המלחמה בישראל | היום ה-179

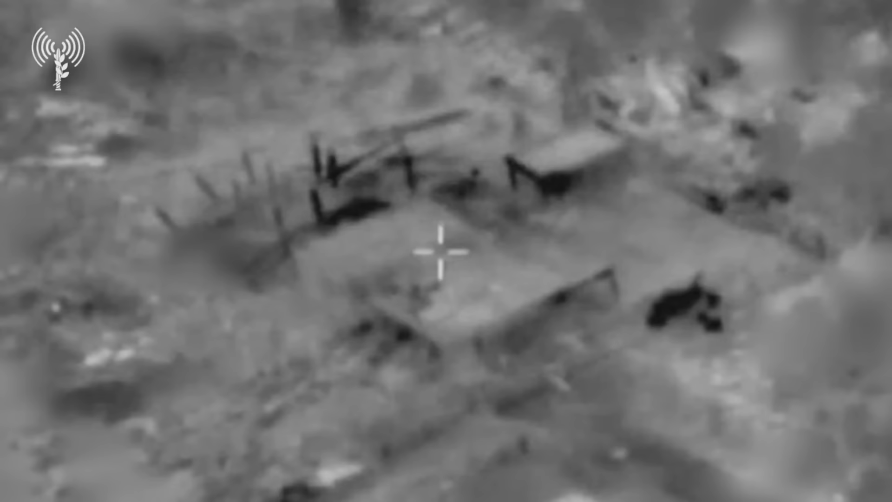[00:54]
בהם מחסני אמלאך לא היו דיווחים חדשים על התעכלויות בצפון
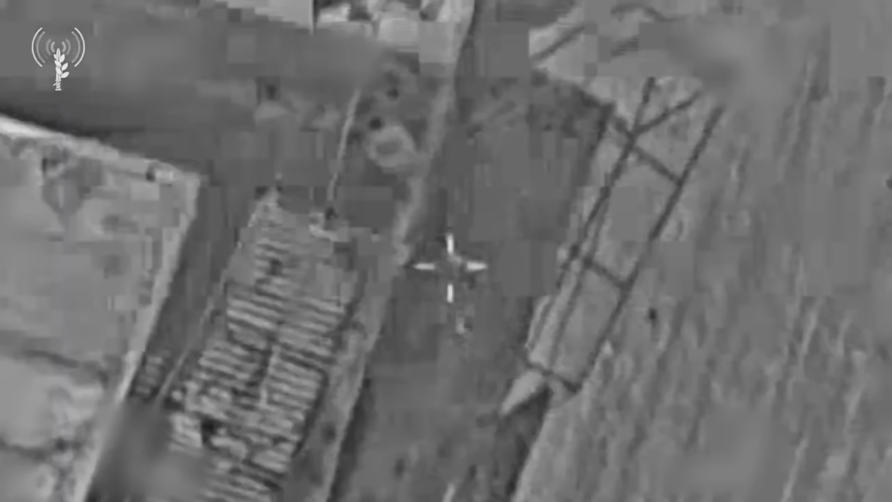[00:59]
או במרכז הרצועה ולא הישוגורים לשטח ישראל.